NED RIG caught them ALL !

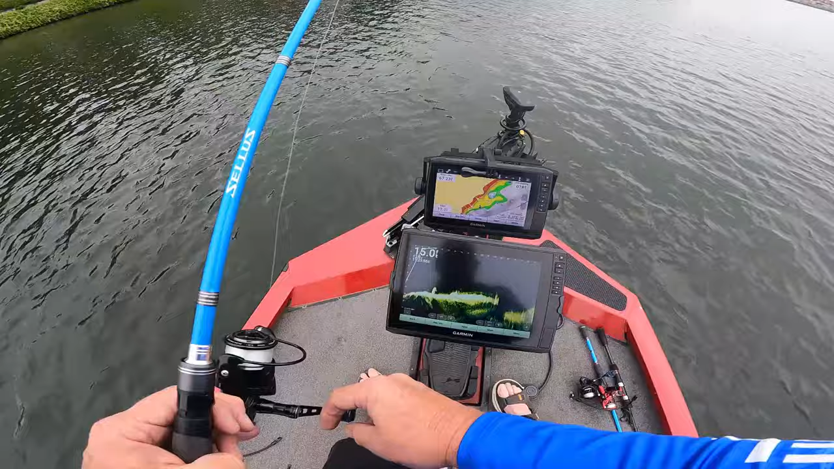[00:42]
My scope is shooting out 90 feet. We're gonna find them, boys. We're gonna find them. Alright, dropping him in, going right down here.
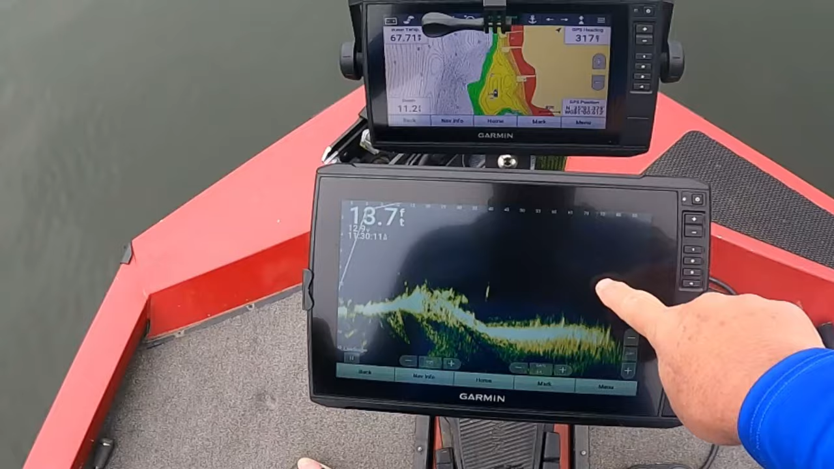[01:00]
See it going down? Going down, going down, going down, going down. I'm on the bottom. Alright, he going up for it. There you go. Look at him.
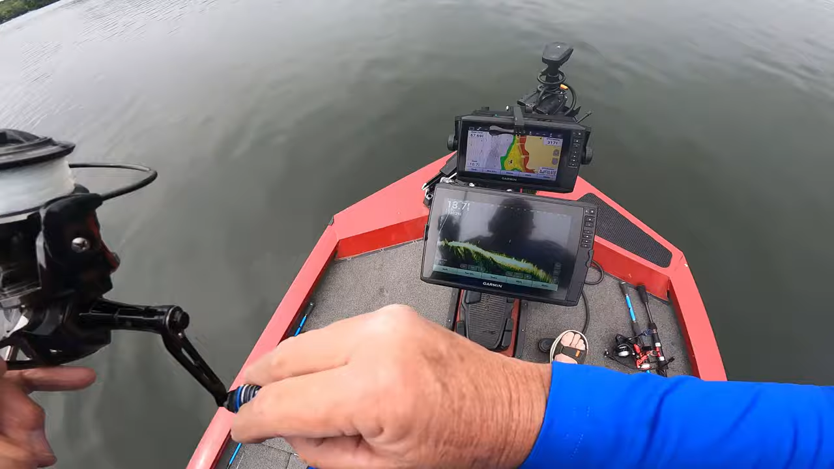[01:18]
He going there. Look at that, boys. He's on there. Yeah. Got a good bass on here.
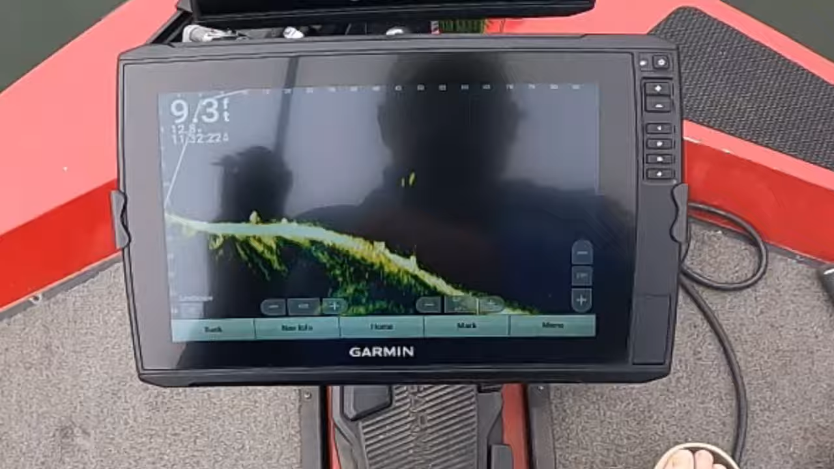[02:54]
Look at him go after it. He backed off on it. Y'all saw him running over to it. Old live scope. Live scope. Alright, we're gonna scan around here a little bit more here. See what we can find.
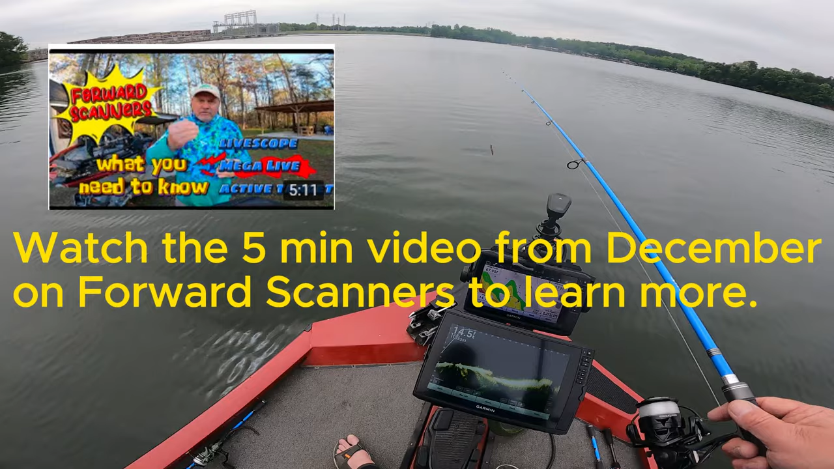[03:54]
That live scope, if you put it on that trolling motor, it's going to move around every time you you turn that motor, and you can't focus on what your target. So you need a separate what they call a turret attachment to your trolling motor, so you can so at least you can stay stationary on that target. You can see right here to my right, I got that structure coming up, and we want to fish that structure.
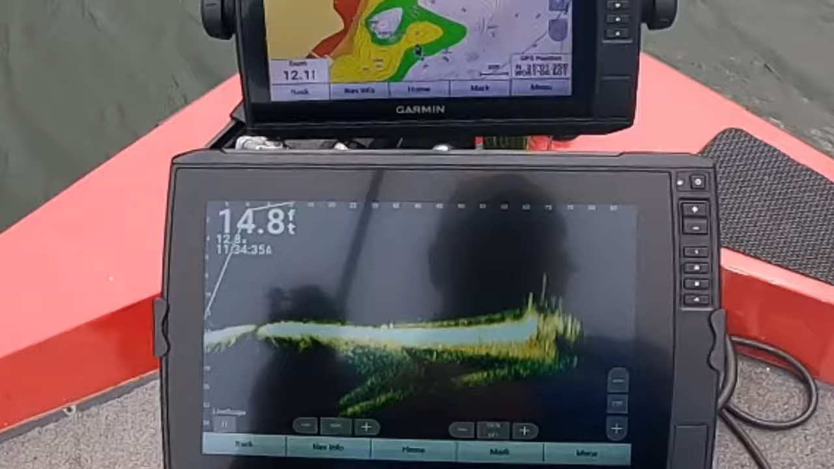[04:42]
You see what I'm saying? That's a bass right there. Got a couple of them sitting. Got a couple of them.
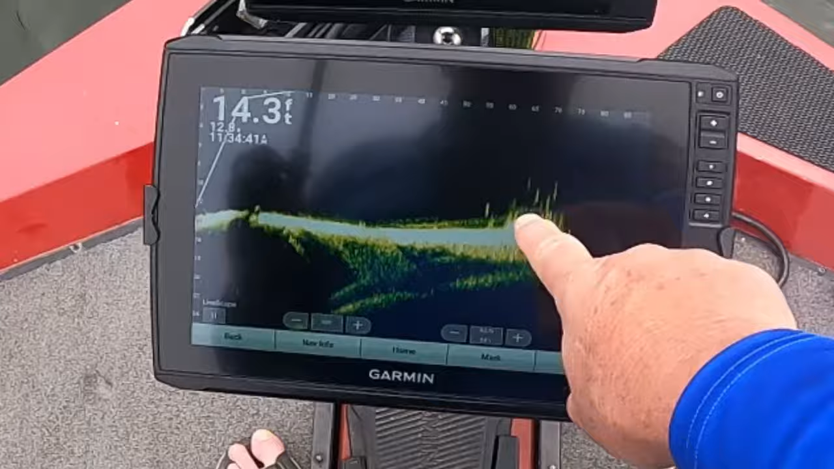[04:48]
On screen: depth 14.3 ft
See all those bass right there? Those vertical lines, bass. And my lure's just going right down there to them. Come on, hit it. There you go.
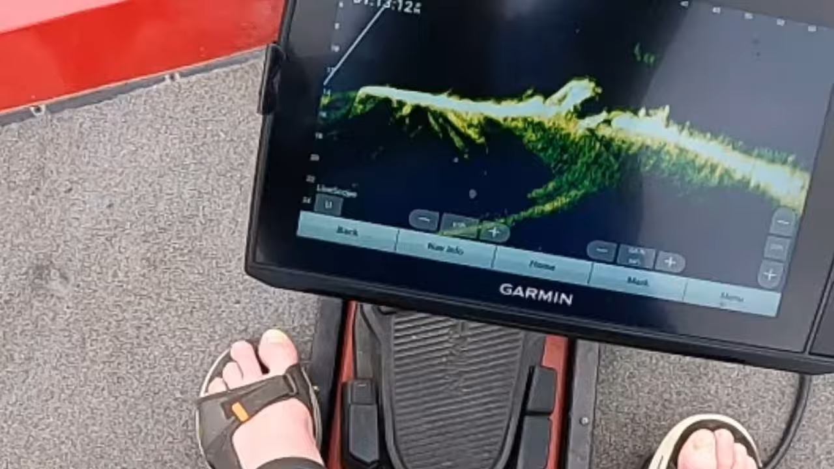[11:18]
There. Oh, you got it. Oh, y'all see. Oh, that's two or three of them going after it. Ooh. Y'all saw that jumping up out of the water.